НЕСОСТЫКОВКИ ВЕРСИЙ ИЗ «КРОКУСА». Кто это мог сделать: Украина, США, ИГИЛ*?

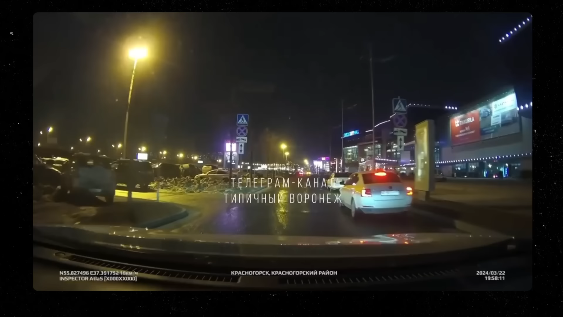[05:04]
4 террориста внутри находились 18 минут, они подъехали на машине, на белое Рено, белый цвет, кстати, интересный выбор.